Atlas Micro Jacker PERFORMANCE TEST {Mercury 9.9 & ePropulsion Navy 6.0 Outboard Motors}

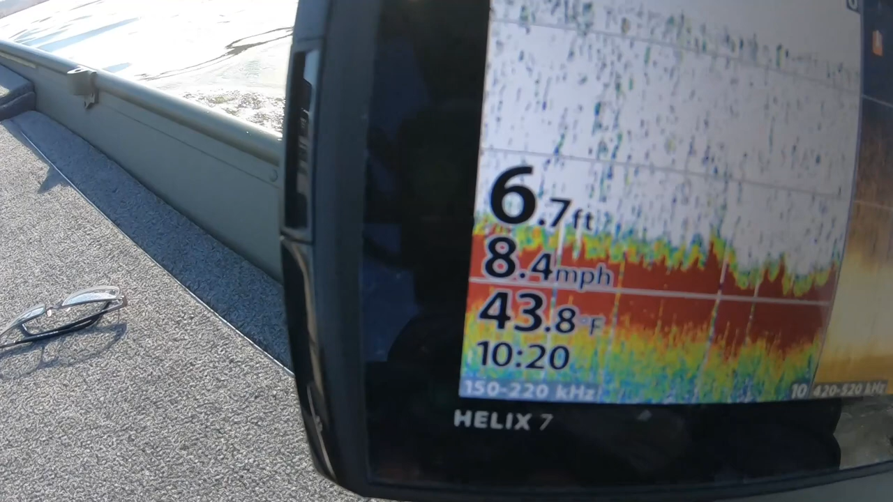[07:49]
On screen: depth 6.7 ft, water 43.8°F, speed 8.4 mph
right we're up to 8.3 8.4 we're going with the current